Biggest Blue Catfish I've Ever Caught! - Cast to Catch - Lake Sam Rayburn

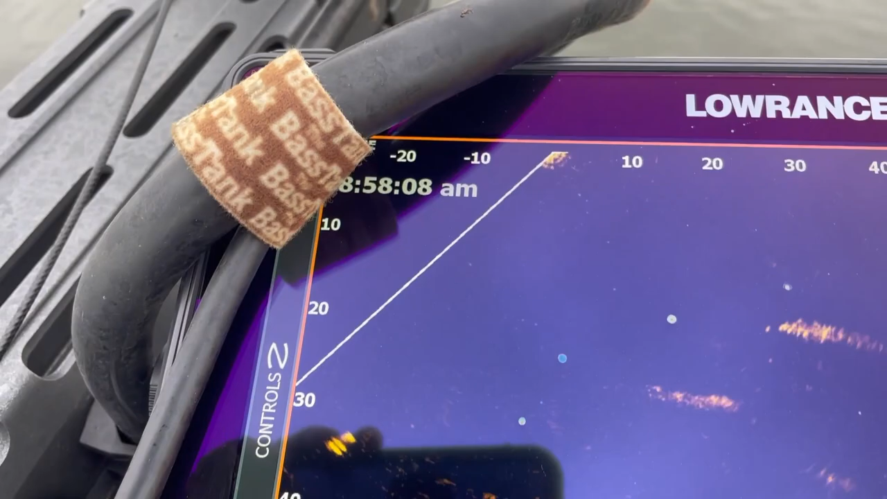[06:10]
Look at the dimensions. The thing is 5 foot long and 3 foot tall.
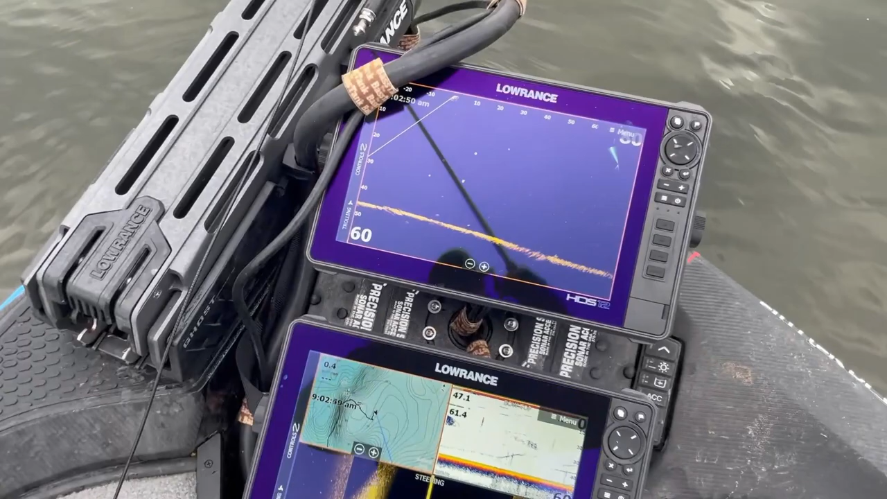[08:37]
To show you guys, that's what I have hooked.
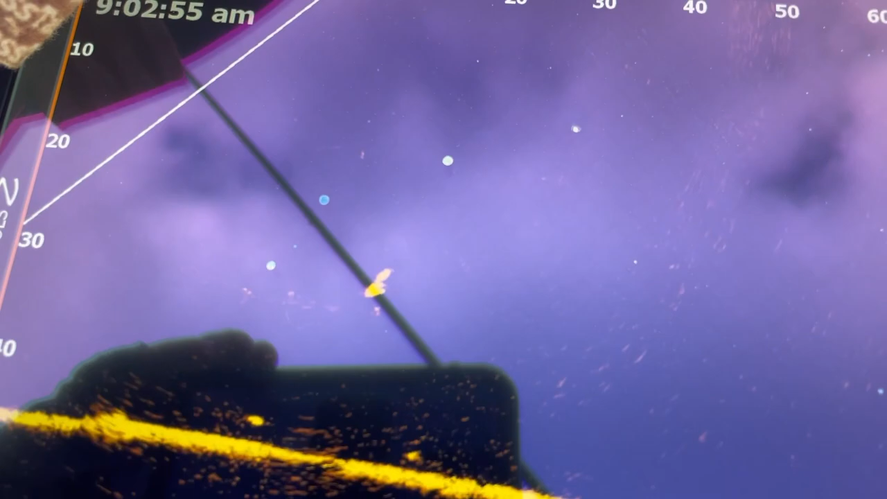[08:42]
I have that hooked. You can see the size, like see the scale at the top, what 0 to 10 is.
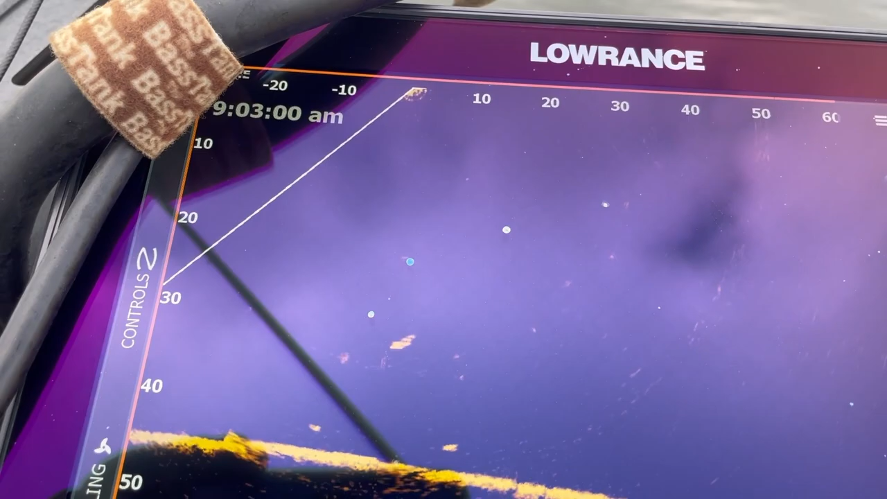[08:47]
Look at that. Oh, there he goes. He's pulling more drag.
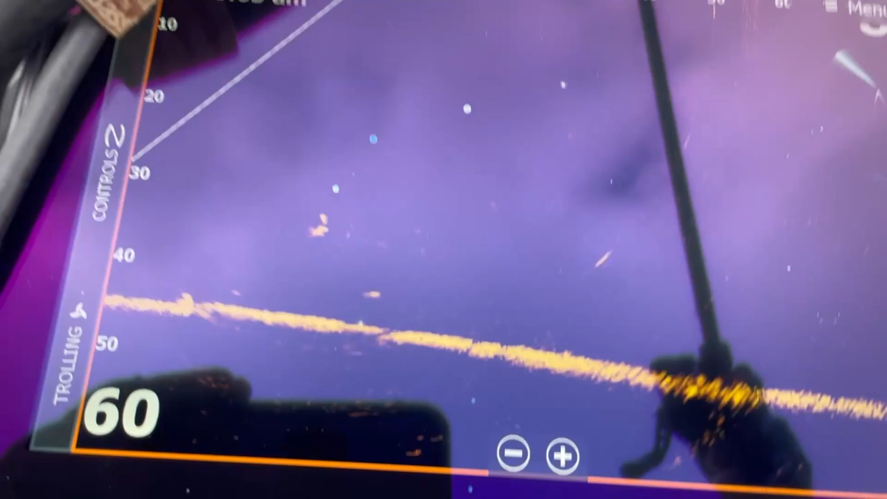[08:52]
That thing is, that's his tail swimming, trying to go to the bottom.
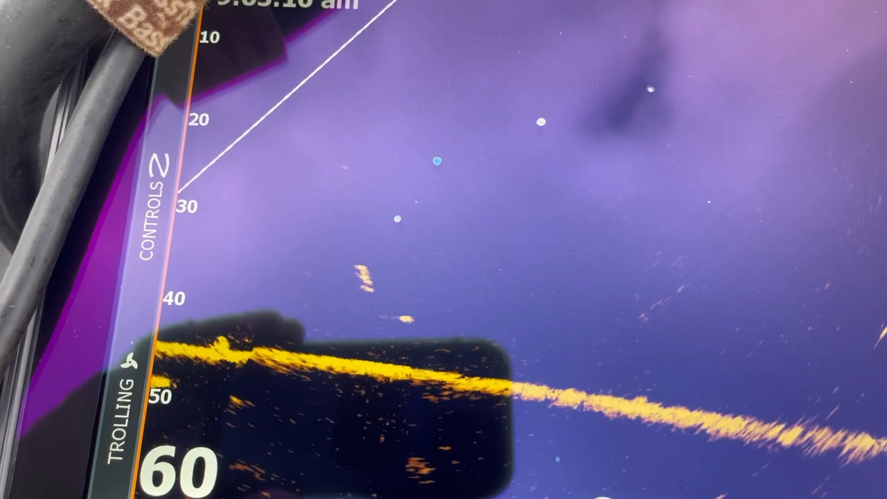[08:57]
That thing is enormous. Look at that other fish by it is huge, and it's checking it out, and it's like three times that.